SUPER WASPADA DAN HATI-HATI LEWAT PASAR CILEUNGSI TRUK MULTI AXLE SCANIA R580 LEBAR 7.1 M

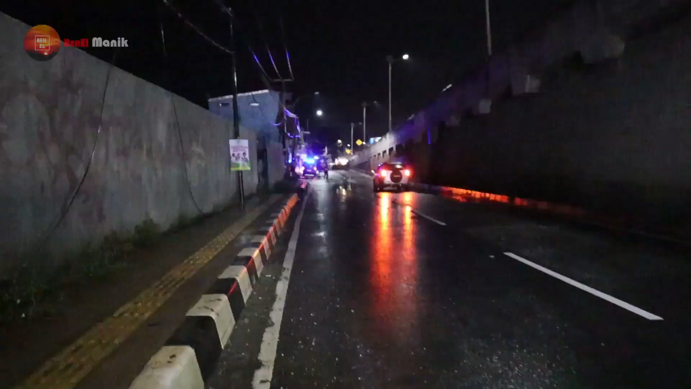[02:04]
Oke guys, kita udah mau keluar ke jalan raya lagi. Setelah kita parkir seharian di bawah flyover Cipendawa.
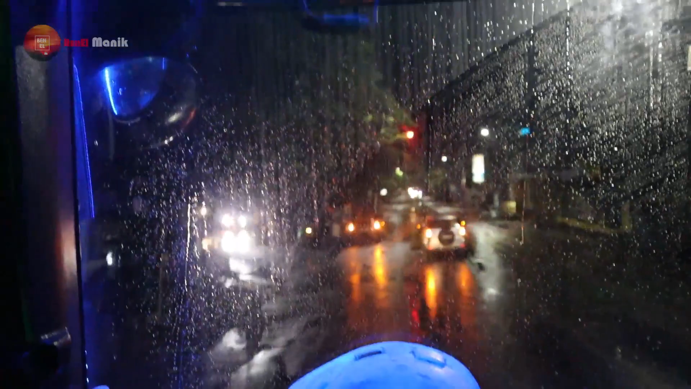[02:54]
Kita hujan-hujanan ini kawan, hujan-hujanan ini sepanjang jalan Bantar Gebang ini.
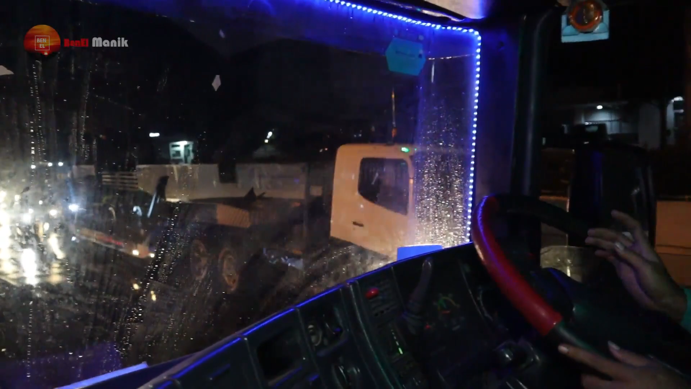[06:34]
Hati-hati di depan, di tikungan kiri kanan banyak mobil parkir.
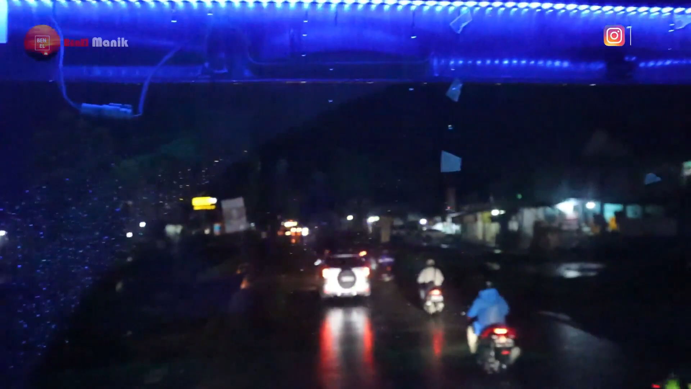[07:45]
Kondisi perjalanan ini tadi kita sempat ngurai dulu, berhenti sekitar 20 menit. Nah, ini kembali normal lagi, kita jalan lagi, kawan-kawan. Dan sekarang sudah hampir jam 12 malam, tadi kita berangkat jam 10. Jadi kita sudah berjalan 1,5 jam. Sudah masuk di daerah Cilengsi sebenarnya ini. Nah iya benar, daerah Cilengsi.
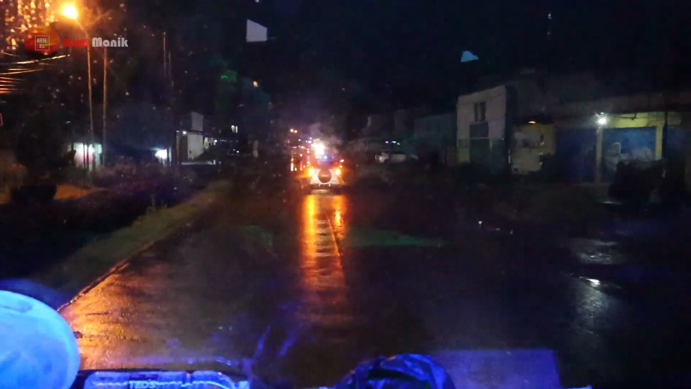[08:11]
Ini kita ke arah pasar Cilengsi nih.
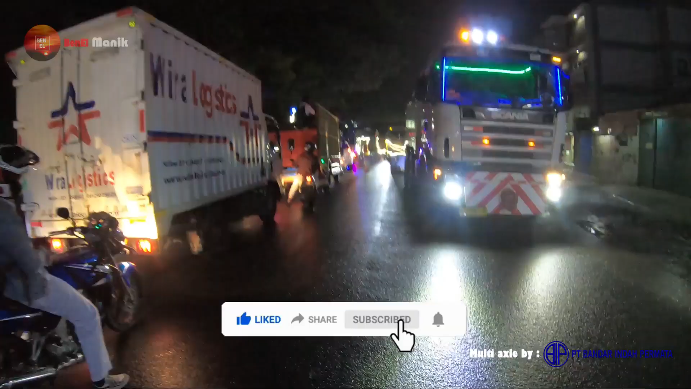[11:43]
Kiri lagi bang, kiri lagi bang.